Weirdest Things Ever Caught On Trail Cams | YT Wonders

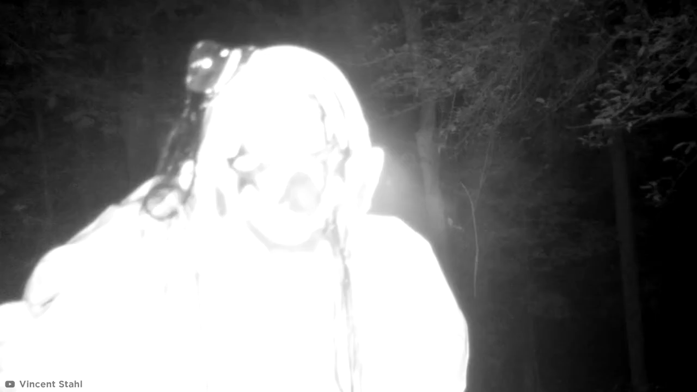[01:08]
Yes, nature's most ridiculous predator caught on tape, the clown.
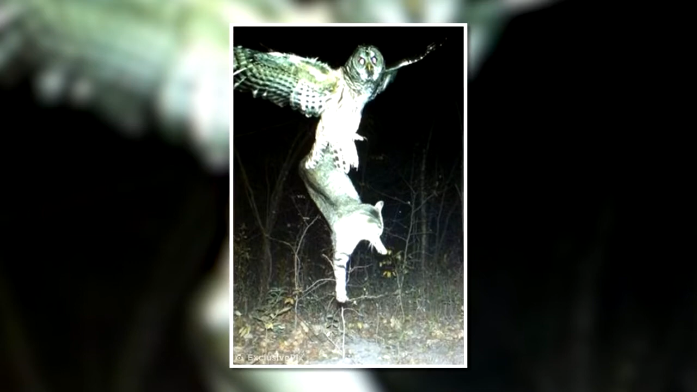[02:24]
Although it's a little less magical when you realize this huge barred owl, captured on a trail cam in Minnesota 2012, probably sees the cat as its next meal.
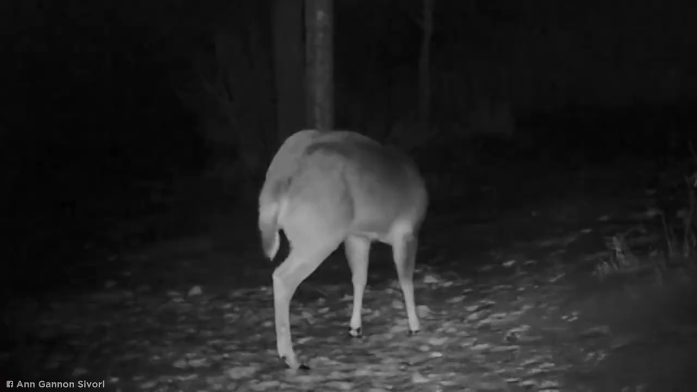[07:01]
Don't blink or you might just miss this next shot. In January 2020, at the end of the deer mating season, this 8-point buck was captured shaking its head so fast that both of its antlers were shed simultaneously. It happened so fast, even the deer was freaked out as the antlers clattered to the ground. The video was captured in Northfield, Vermont by Ann Savory, who uses trail cams to keep tabs on the wildlife in her local area. Not believing what she saw, Ann claimed she went out and found both the antlers as proof of the event.
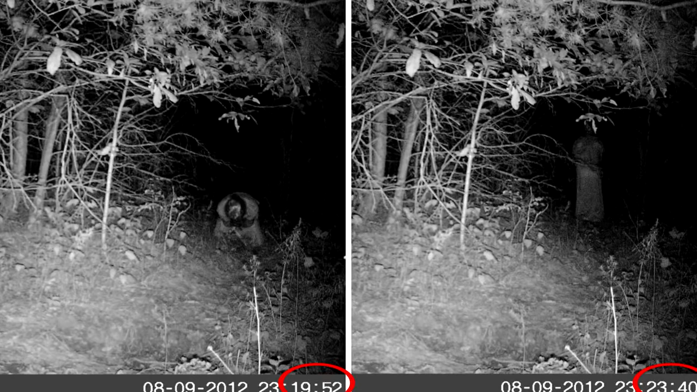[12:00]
Captured less than 3 minutes apart, these images seem to show the figure of a robed individual kneeling over in the midst of some unknown forest. Then the specter rises up and is strangely static, almost like it's letting the trail camera take a photo of it. What does it want the camera to see? This gives me the heebie-jeebies for a number of reasons. One, that doesn't look like a costume, unlike those earlier clowns. And two, it looks like they're praying? Who worships a deity in the middle of the woods in the middle of the night?